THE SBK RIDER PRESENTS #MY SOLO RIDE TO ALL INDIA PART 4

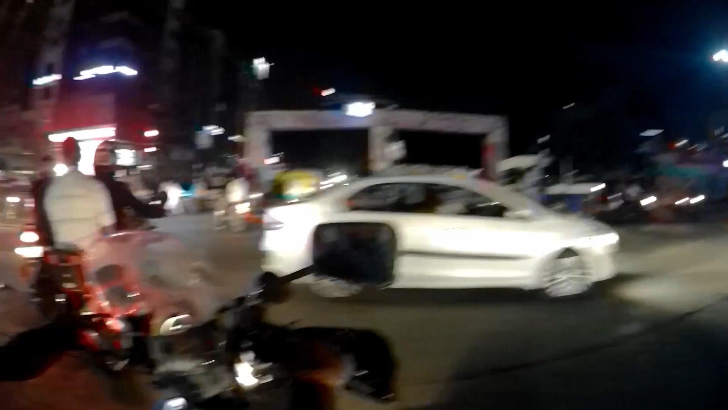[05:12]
so i think we have reached the place the destination they are talking about this might be the destination
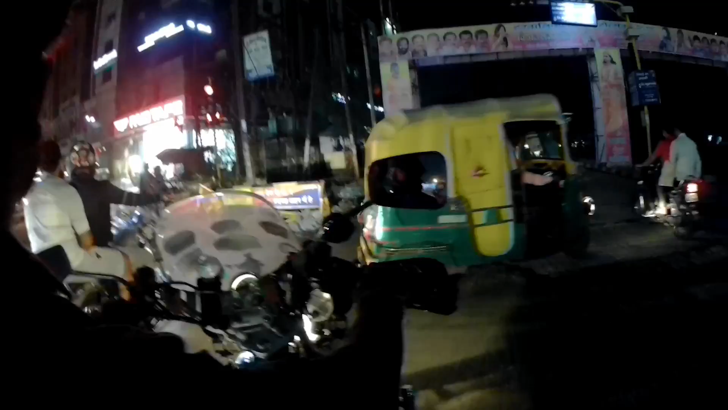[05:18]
i think this is the restaurant they are talking about there is a huge mall over there
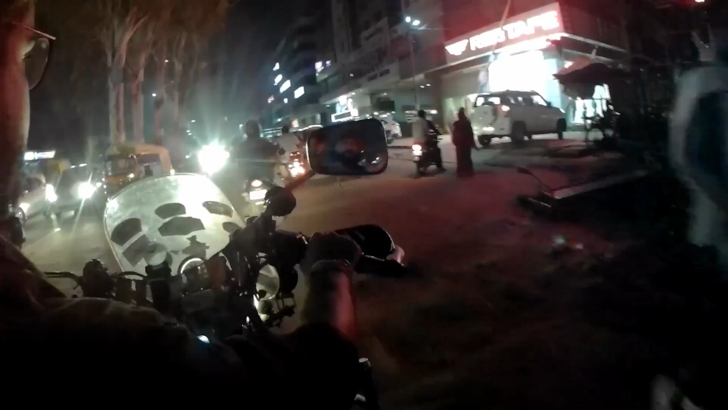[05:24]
there is a huge mall over there okay there is a car from the motorcycle